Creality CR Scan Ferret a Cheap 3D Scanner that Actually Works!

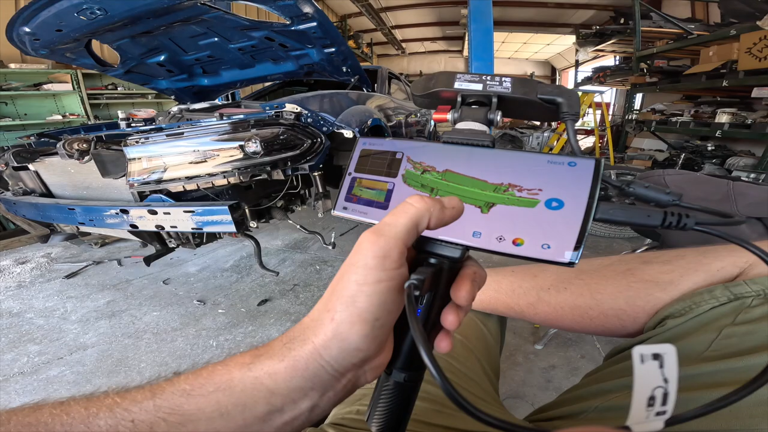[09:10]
I'm at awe right now how well this is working just off of a phone, just as a handheld device.